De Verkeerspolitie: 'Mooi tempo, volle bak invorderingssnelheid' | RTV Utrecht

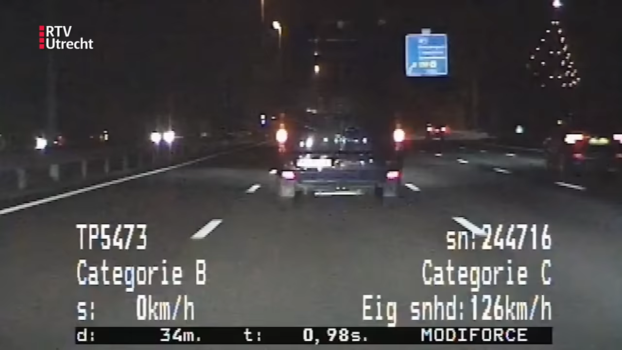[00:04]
Je mag hier 100. De politie wordt ingehaald door een auto die we niet zo vaak zien in deze rubriek, een Daimler. De nog luxere versie van een Jaguar. Deze heeft ruim 360 pk. De Britse limousine rijdt veel harder dan de toegestane 100. Mooi tempo. Vallenbak 1 voor de snelheid. De wagen rijdt niet alleen te hard, maar heeft ook zijn mistachterlampen aan, terwijl het helemaal niet hoeft.